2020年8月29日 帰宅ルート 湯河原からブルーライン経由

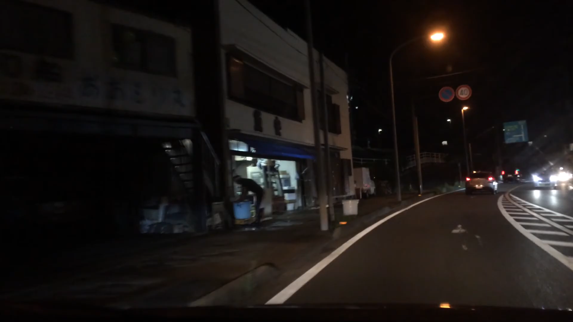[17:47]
景色が見えたらもうちょっと良かったねってなっちゃうかもしれないけど、それはそれで、うん、 これ街灯ねえんだなんですか。 普通にねえな、 いつも 昼間撮ってっから気にしなかったけど、でも街灯はなくても車の交通量多いから必要ないんじゃないみたいな、そんな流れ、うん、怖いな。で、